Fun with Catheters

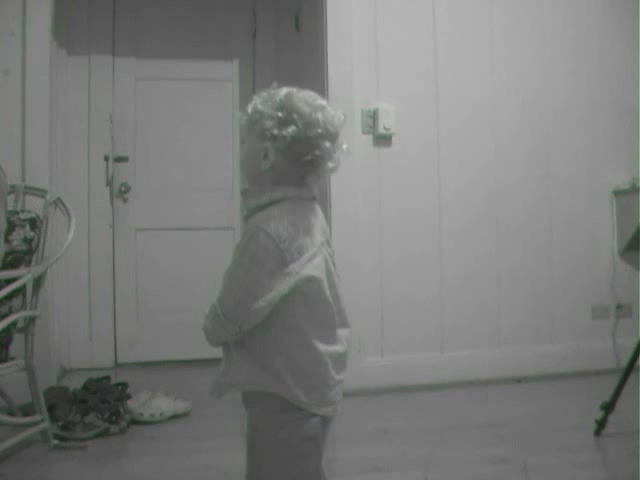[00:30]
Another one. This is Sydney in the tropics. With a catheter.